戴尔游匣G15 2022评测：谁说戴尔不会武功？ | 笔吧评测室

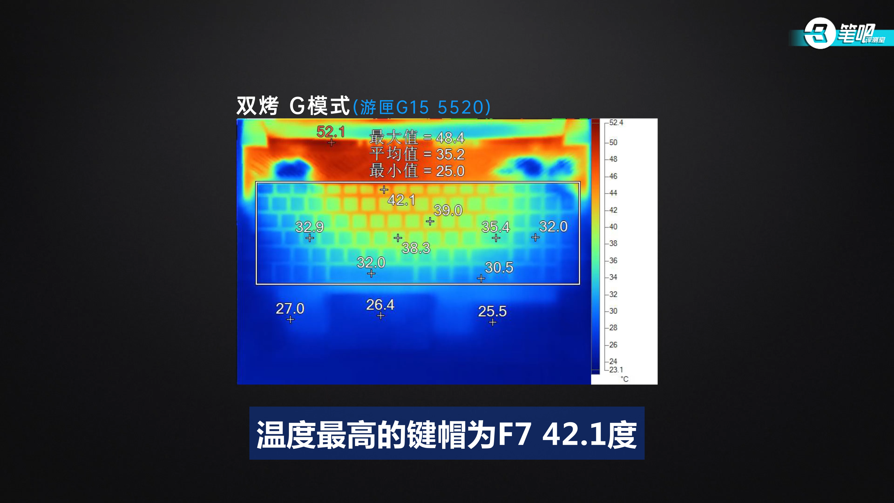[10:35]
On screen: scale top 52.4°C, scale bottom 23.1°C
1度游戏常用的键位凉快一些WASD键在33度左右空格键32度方向键30.5度这个温度相比去年也是降了的
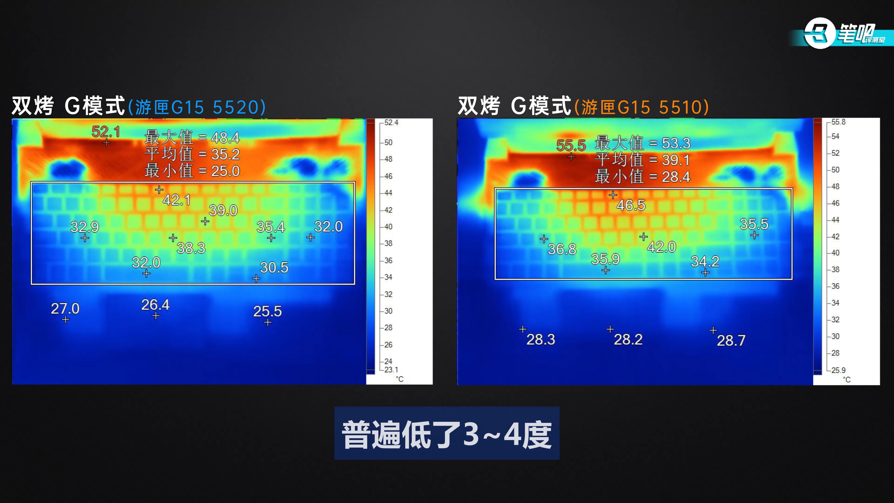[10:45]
普遍低了3-4度在关闭Dynamic Boost之后因为功耗升高表面温
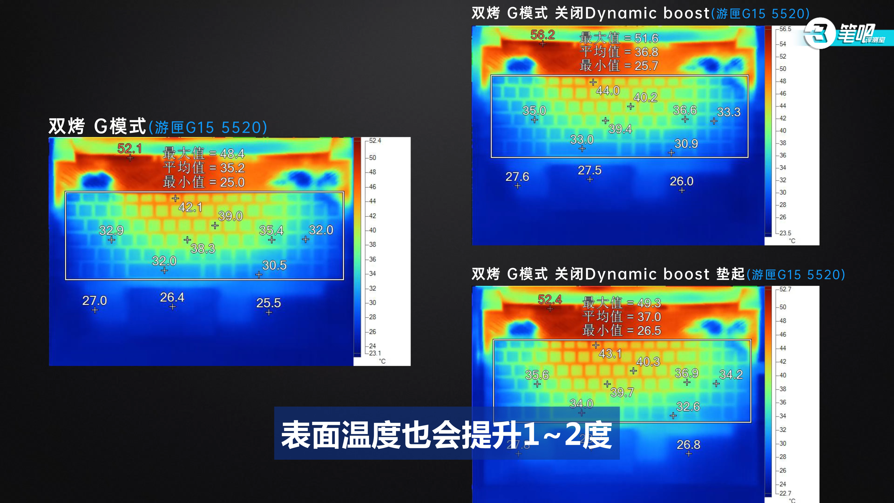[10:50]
度也会提升1-2度而电器机身对表面温度的影响不太明显最后是噪音默认状态下满载噪音为47.